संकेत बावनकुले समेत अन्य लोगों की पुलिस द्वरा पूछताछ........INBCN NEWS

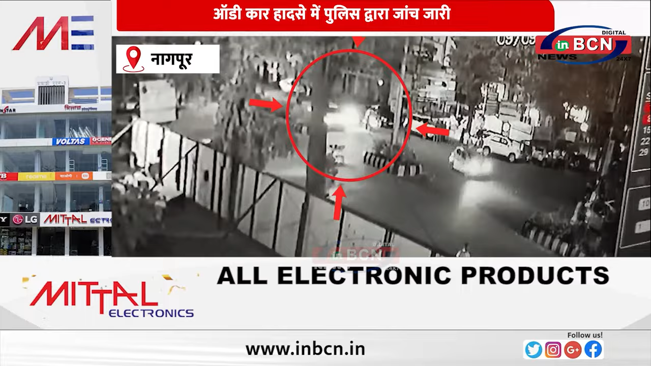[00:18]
की चौलक अर्जुन हावरी ने तेज रप्तार वर्लापरवाई से कार चलाती हुए दो कारे मेच 31 बीवी 0721,